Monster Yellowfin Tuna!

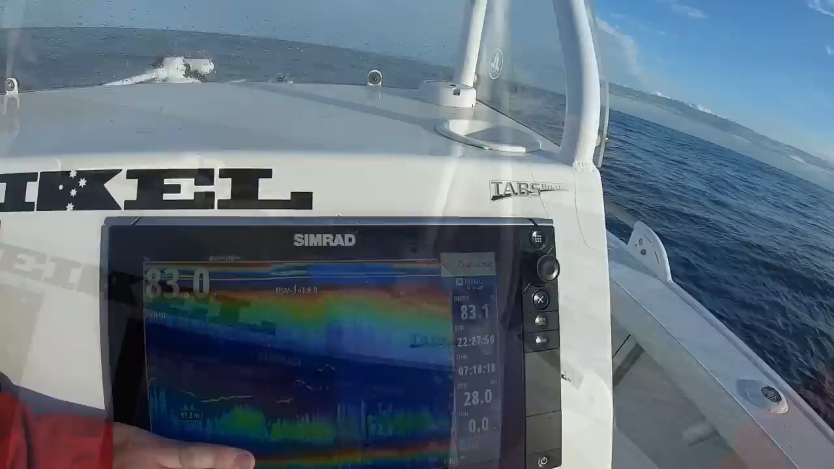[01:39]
So that's what it looked like.
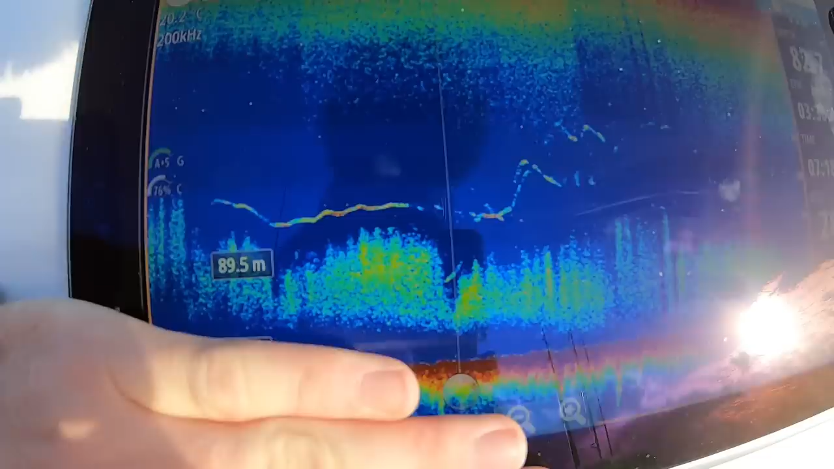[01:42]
On screen: depth 89.5 m
It's just a big arch on top of the bait there. And yeah, he's hungry.
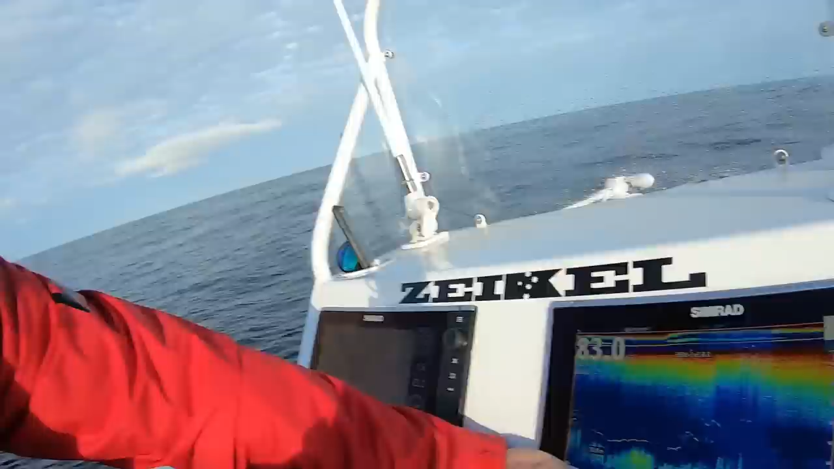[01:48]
So we've got one slimy in the tank. Shauno's just rigging up a marlin rig.
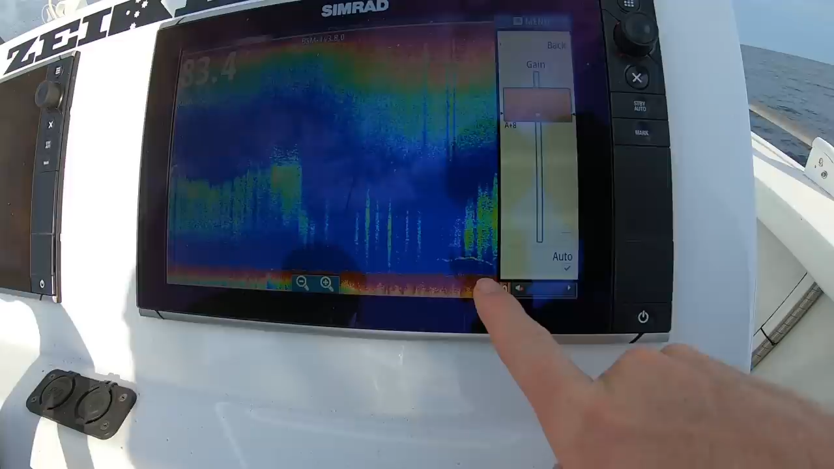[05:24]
It's not as big as the arch we were seeing before, but we'll catch it.